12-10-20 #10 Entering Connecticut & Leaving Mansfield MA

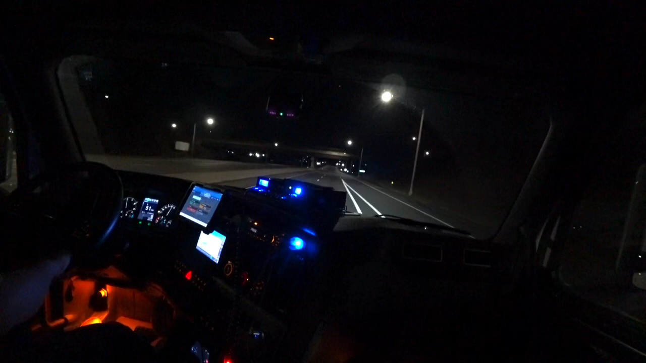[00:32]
Today is Monday, December 7, 2020, local time of 2:41 a.m. So good morning, greetings. Currently located in Danbury, Connecticut. So welcome to Connecticut as we are journeying on to Mansfield, Massachusetts. That's where we're headed to. Over one lane here.
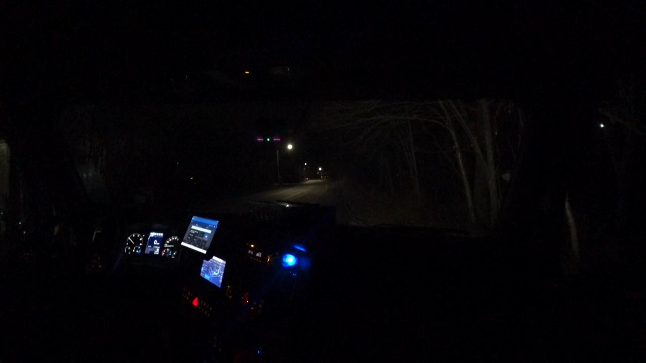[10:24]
Monday, December 7th, 2020, local time of 7:47 p.m. It's good afternoon, evening, or good evening, greetings. Currently located in Mansfield, Massachusetts. This is where I deliver, right over here to the left. This morning, since I was down at a park, because, you know, I had to be on my break and go to bed and stuff. But I'm awake and now we're ready to head on and pick up our next load, which picks up in Port Reading, New Jersey, head back down to North Carolina.